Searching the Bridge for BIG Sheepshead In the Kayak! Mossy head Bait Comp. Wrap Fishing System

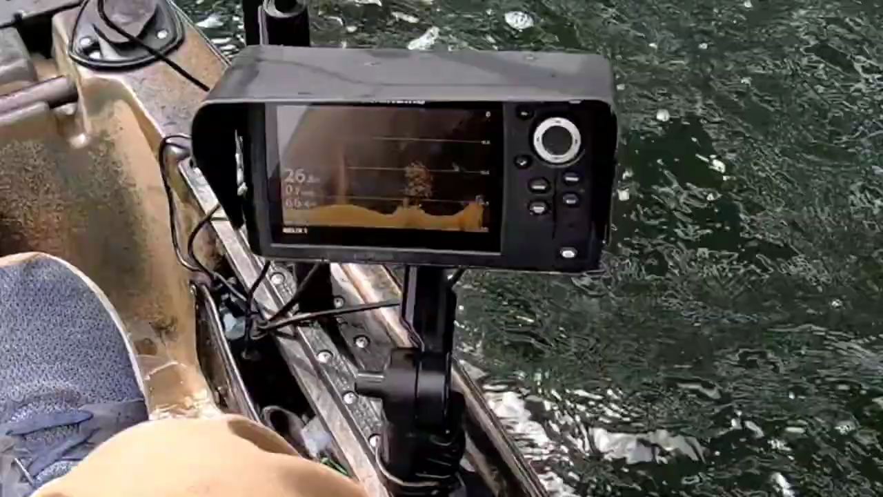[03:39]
Look at that. What is happening below us right now?
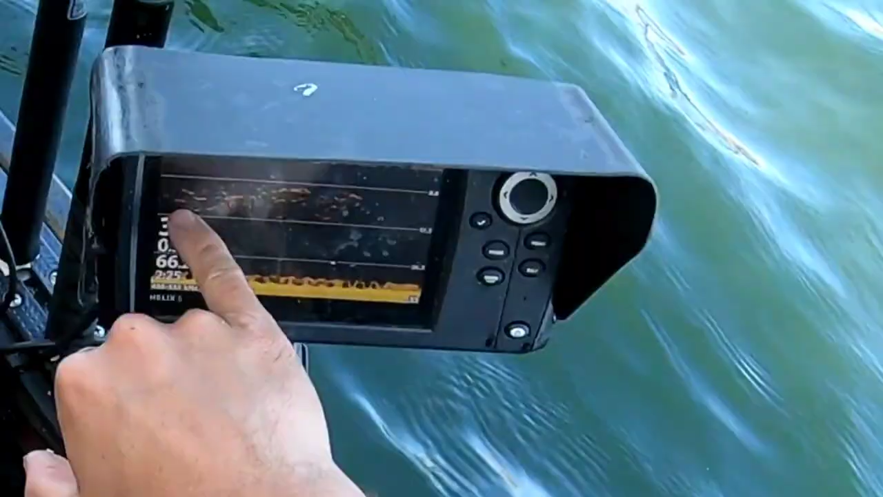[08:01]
It looks like we've got quite a bit of activity below us right now, and hopefully we can continue catching fish on those since we're out of crabs now.